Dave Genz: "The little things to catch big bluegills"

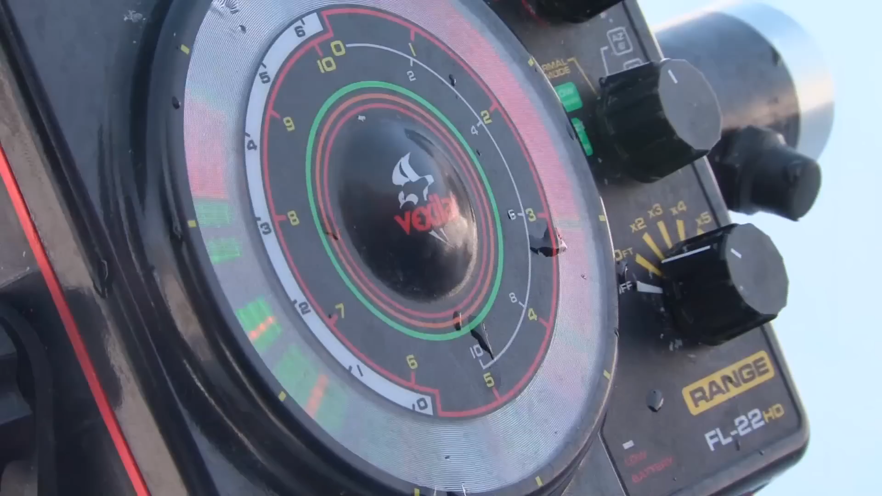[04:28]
but because I got this oh I got the fish and once in a while like it caught the transducer